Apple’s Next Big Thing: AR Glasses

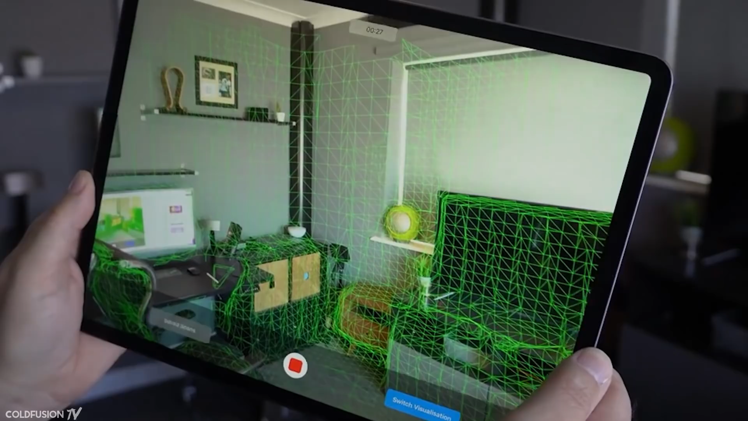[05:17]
Apple already uses this technology in their latest iPad Pro.
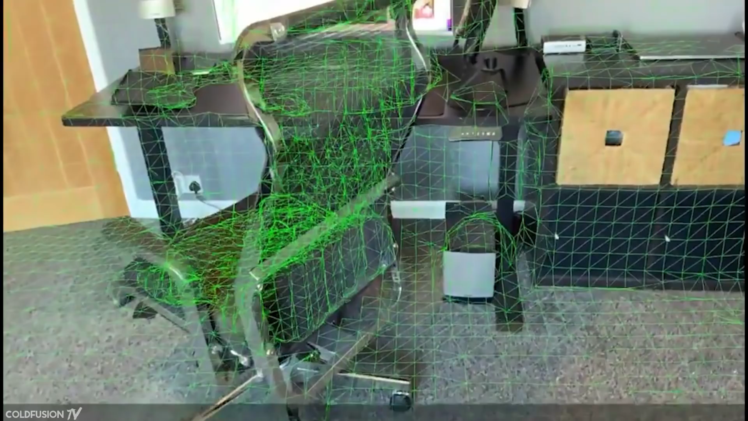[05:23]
In the iPad Pro, the LiDAR scanner is already good enough to create a detailed mesh of its surroundings.
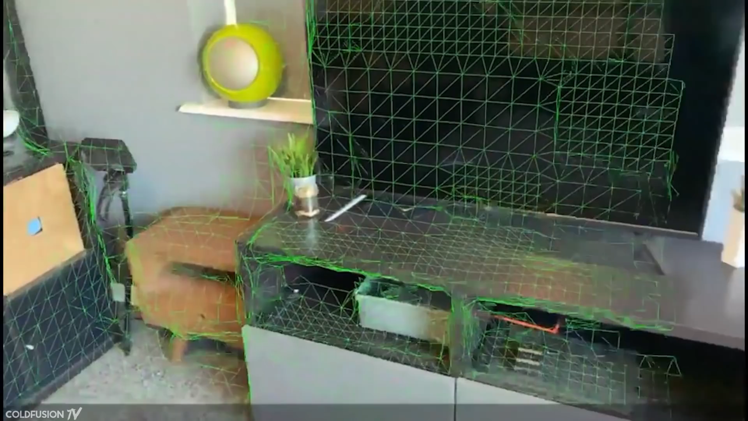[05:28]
It can recognize furniture, people and more.